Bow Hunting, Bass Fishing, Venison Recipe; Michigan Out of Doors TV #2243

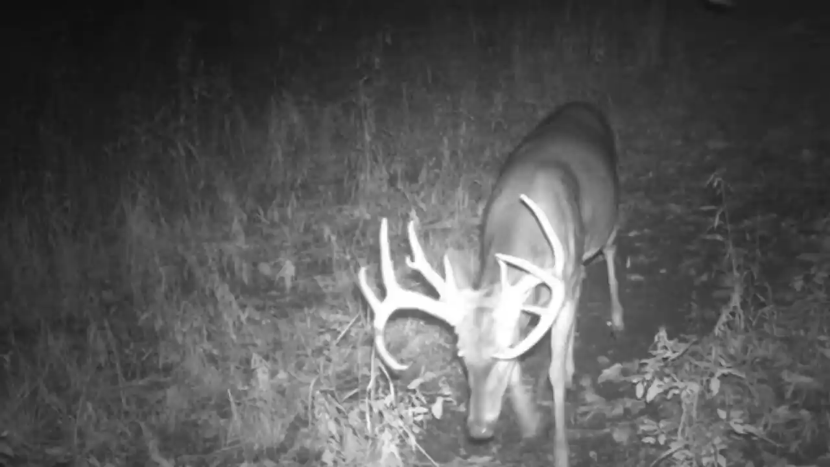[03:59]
I kept getting trail cam pictures of him And we were getting to that point in the summer Where I took that camera out of there Because every buck
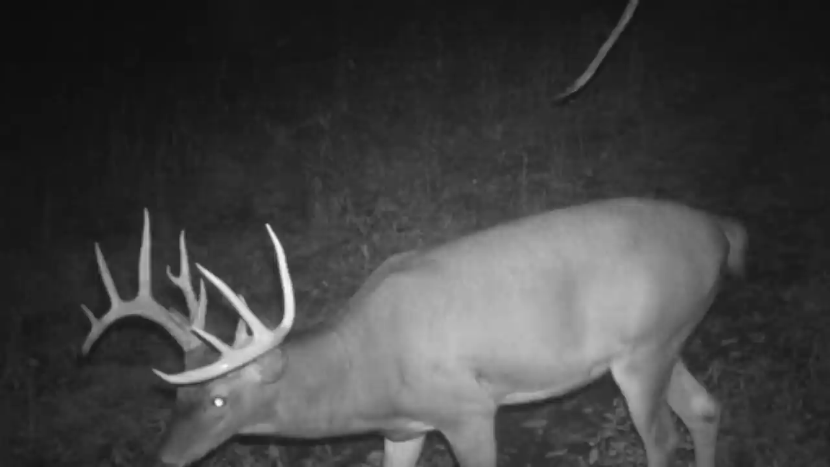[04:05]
that walked by there Would give it the stink eye, if you will And, you know,
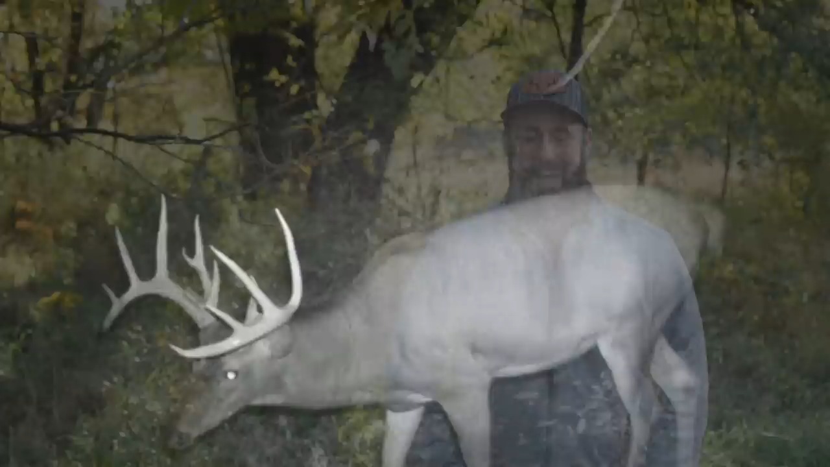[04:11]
so I took that camera out of there And put one close to it, a cell cam And put it up in a tree On more of a down angle So, you know, they wouldn't notice it as much And, you know, so those pictures Don't make him look as big And you start second-guessing it But I knew he was,
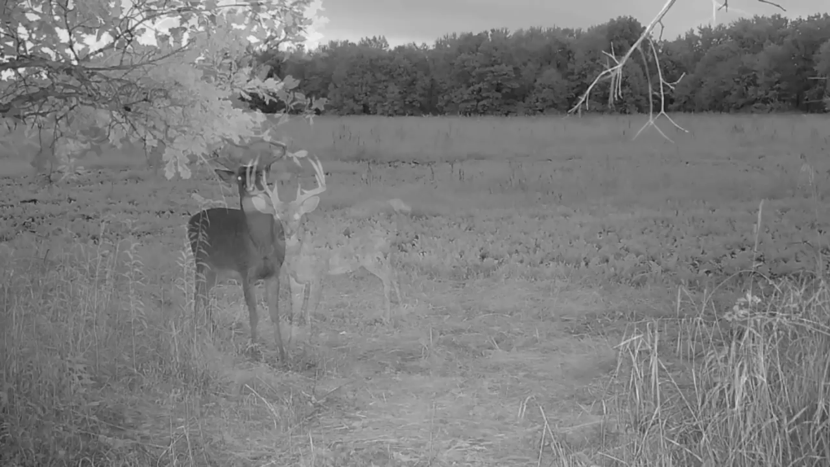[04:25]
you know, probably a 150-inch deer And he was, you know, still showing up
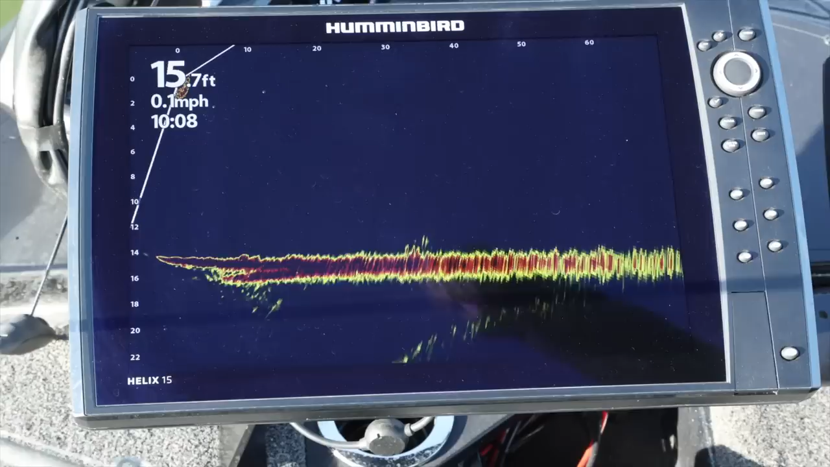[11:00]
On screen: speed 0.1 mph
On the lake we're on today It's primarily a panfish lake So, lots of bluegills, perch, crappie That's what the bass are going to be feeding on So, we're going to be looking for You know,
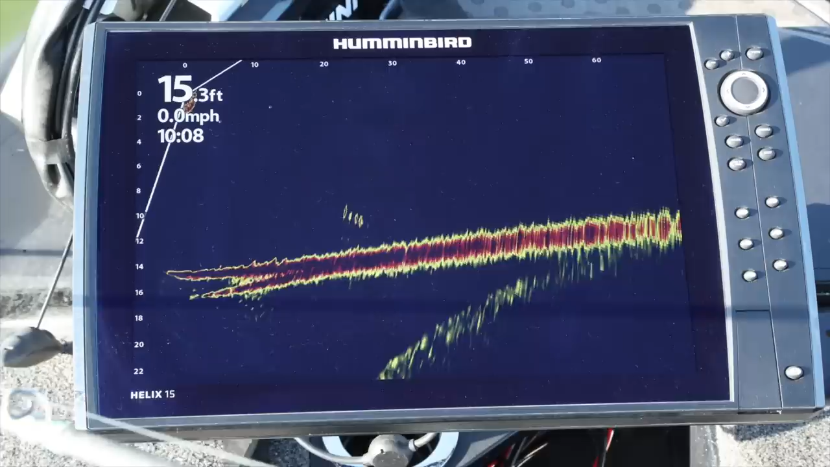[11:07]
On screen: speed 0.0 mph
those schools of bluegill and crappie and perch And when you find the bait, you're going to find the bass So,
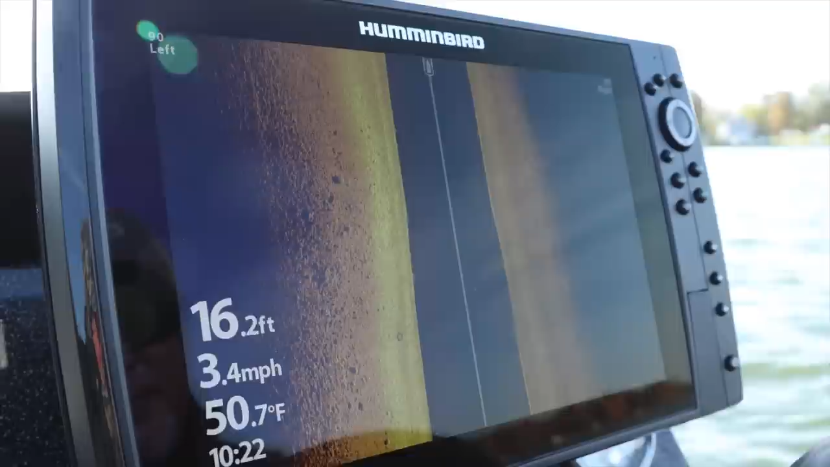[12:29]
On screen: depth 16.2 ft, water 50.7°F, speed 3.4 mph
looks like there's definitely some activity down there Those brighter spots are going to be like That's probably a school of bluegill right there And then it kind of curves back here a little bit
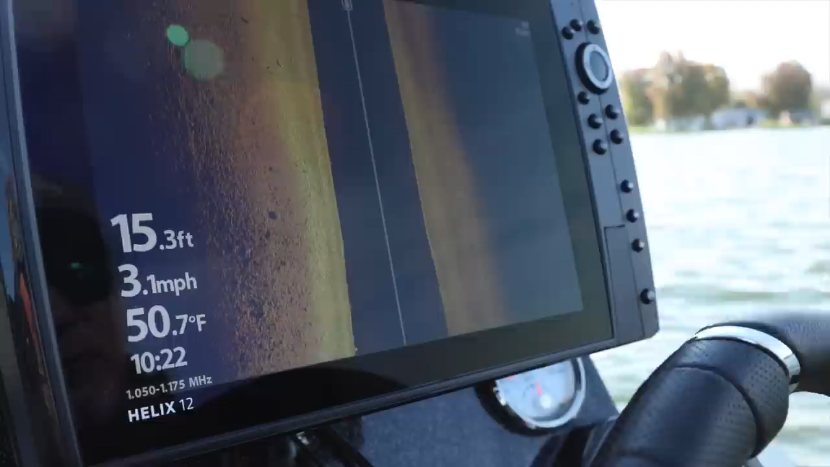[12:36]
On screen: depth 15.3 ft, water 50.7°F, speed 3.1 mph
There's definitely some fish on here
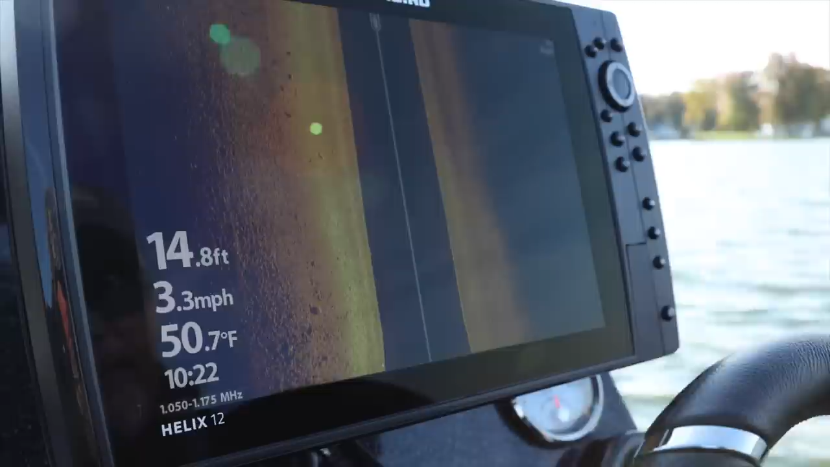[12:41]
On screen: depth 14.8 ft, water 50.7°F, speed 3.3 mph
We're looking for those brighter white spots You know,
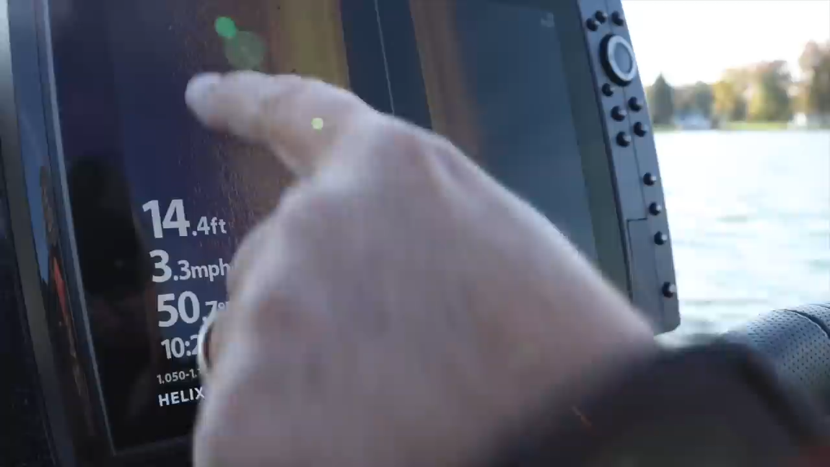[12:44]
On screen: depth 14.4 ft, speed 3.3 mph
those are generally fish That's a shadow Those are rocks, okay Yep, yep
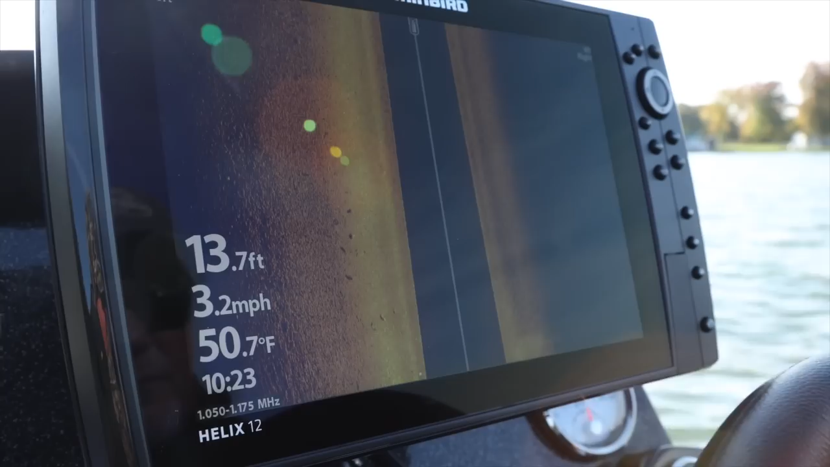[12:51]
On screen: depth 13.7 ft, water 50.7°F, speed 3.2 mph
So, as we're going along, we're just kind of looking to see There's some fish that were under the boat right there
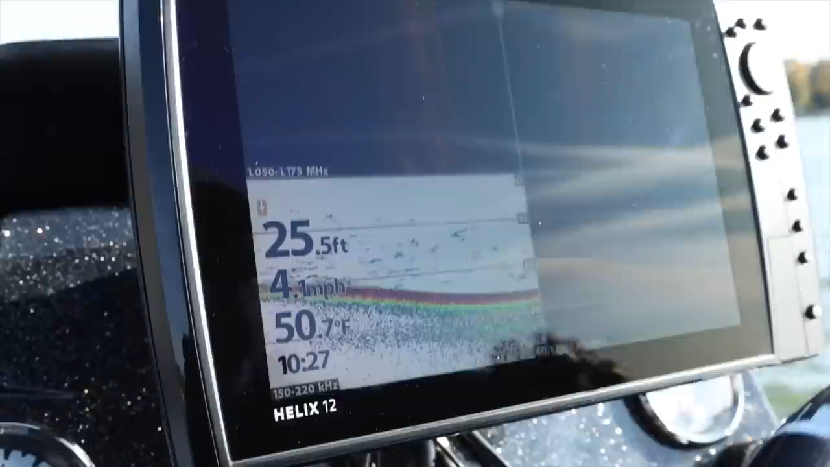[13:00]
On screen: depth 25.5 ft, water 50.7°F, speed 4.1 mph
The current electronics, well, they have changed fishing With side imaging and live imaging You can find fish and then cast to them But that doesn't always equate to easy fishing So what I'm doing is,